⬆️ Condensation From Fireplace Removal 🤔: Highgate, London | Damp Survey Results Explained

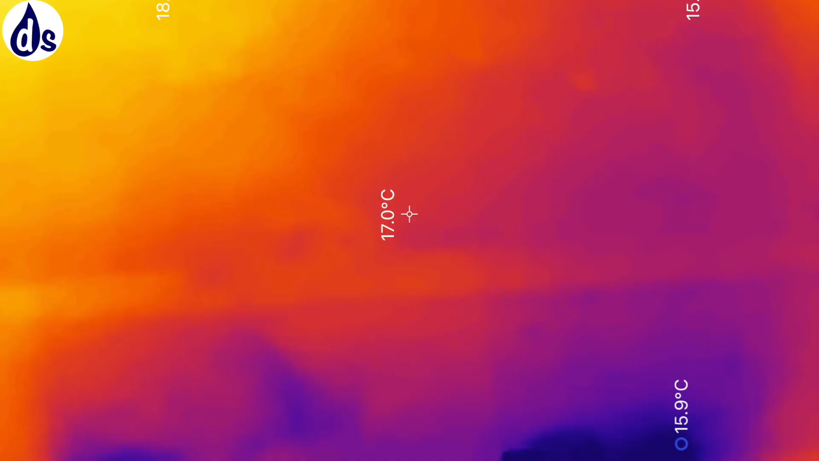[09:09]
On screen: spot 17.0°C
where red is about five degrees warmer than uh blue or purple
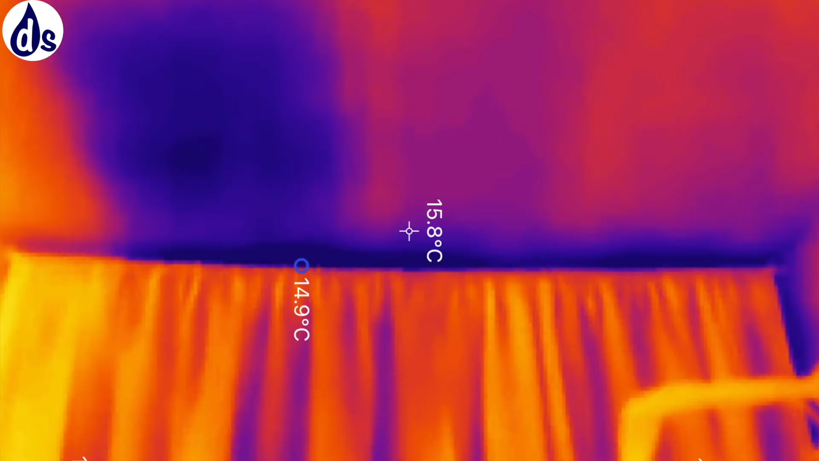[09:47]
On screen: spot 15.8°C
here are some interesting thermal images the the back of the back of the same room uh i'm going to put in the ones that you took yourself so that you can compare
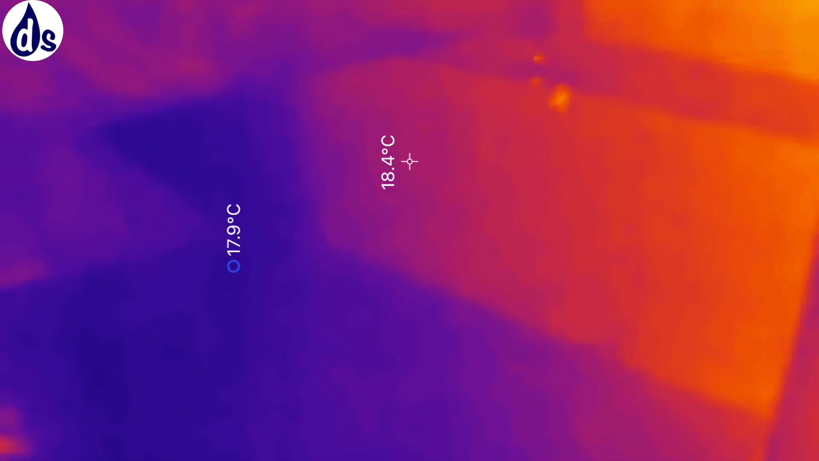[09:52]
On screen: spot 18.4°C, min 17.9°C
them to the areas of mold and condensation